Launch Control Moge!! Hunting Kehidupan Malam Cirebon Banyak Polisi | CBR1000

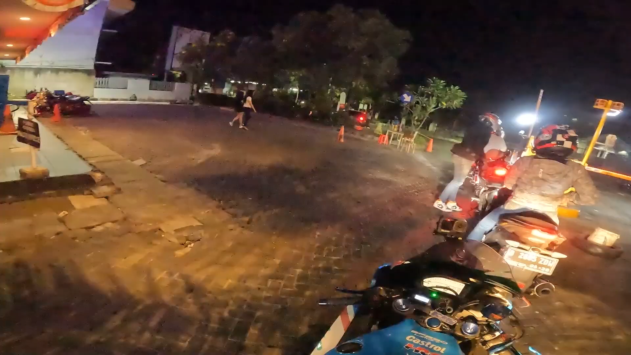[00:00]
bloknya sih. Kiri lo, kiri lo. Wow, wow, wow.
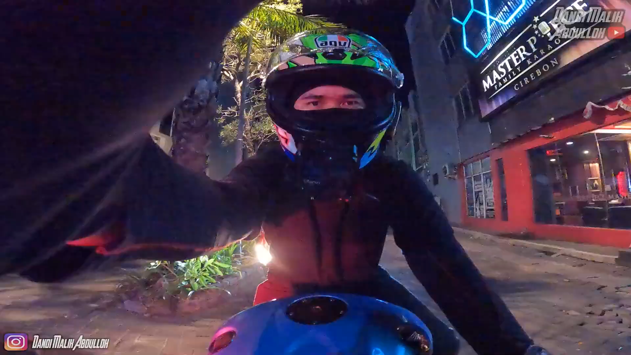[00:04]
Ayo di Bandung lo mah karaoke nu kalah dikit kan.
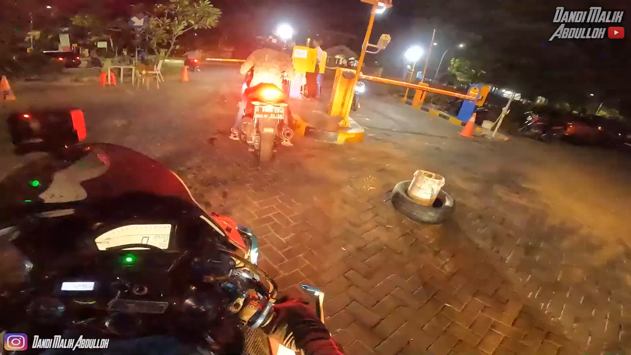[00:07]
Kanan nih di kanan tadi. Iya, keluar masuk gini nih. Teteh-teteh gemes.
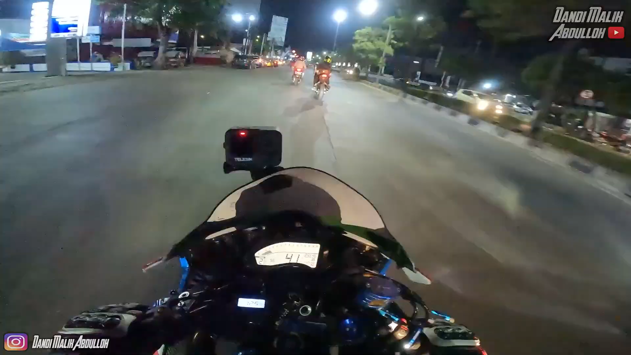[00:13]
Tapi banyak banget dong. Tapi aja. Wow. Udah mantau mau ngejar itu kayaknya udah anak. Ya kita nongkrong kan. Wah, anak-anak mobil nih baru pada bubar nih. Jangan terlalu.
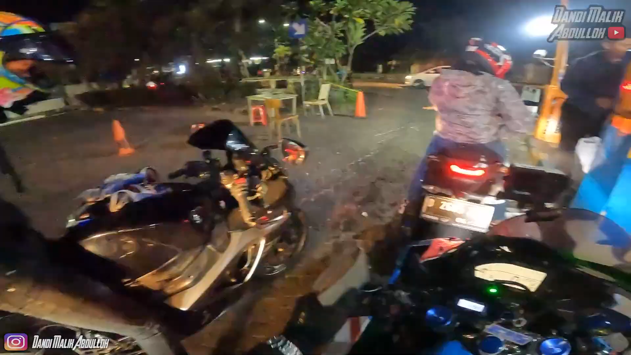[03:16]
Apakah kita bakal kena aja guys di depan? Masa nyung-nyung? Ya kita langsung bastet kita, baru keluar. Kita lihat saja ya guys ya. Baru keluar tempat langsung bastet.
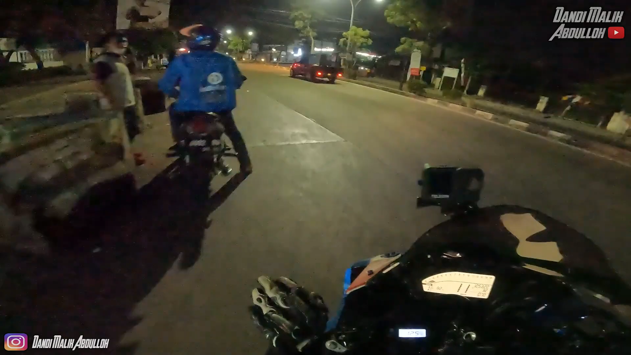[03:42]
Oh iya dong, langsung wiu-wiu gitu, cuy. Kita baru keluar. Ya baru keluar tuh wiu-wiu gitu. Wow. Yang wiu-wiu itu. Itu depan.
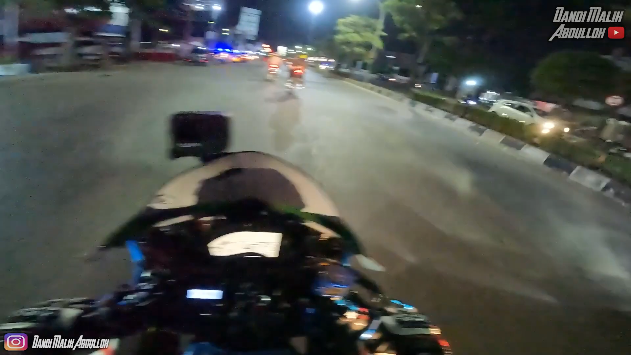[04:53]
Tapi banyak banget dong. Wow. Pak polisi ini pakai Vespa tuh ya? Iya, udah mantau mau ngejar itu kayaknya udah arah kejar kita loh kalau Vespa. Langsung standby naik motor dong si bapak aja. Orang mau empat motor masih tampilan ya. Jeng jeng jeng jeng. Ngejar nggak lihat nih? Jeng jeng jeng jeng. Ngejar juga kita kooperatif aja ya. Tidak bisa melihat. Kooperatif aja. Iyalah kooperatif aja. Ngapain kamu?
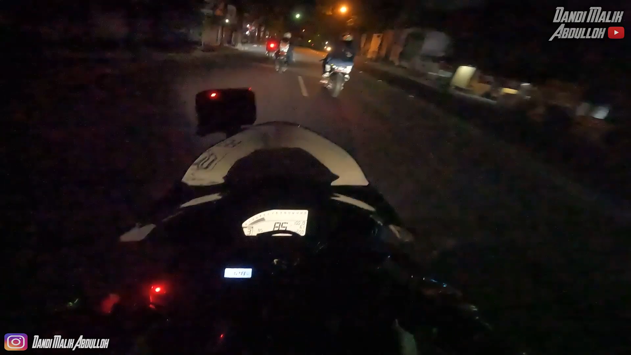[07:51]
Sudah lama tidak nge-launch. Kita bakalan bikin video ala-ala dulu. Oh, banyak yang patroli ya kalau di Cirebon. Lihat, lihat terusin. Oh, terus. Oh, ini bypass ya? Udah. Ini bypass. Ajak aja, tinggal dipencet. Pelan-pelan, guys. Ini mau disusulin satu-satu. Oh.